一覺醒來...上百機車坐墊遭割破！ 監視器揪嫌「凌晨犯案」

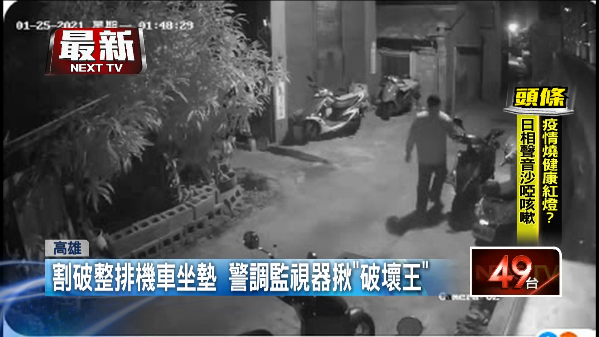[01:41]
25号趁着凌晨四下无人，一台车接一台车的割，一整排车几乎都逃不过。目前也根据监视器影像追缉嫌犯。记者综合报道。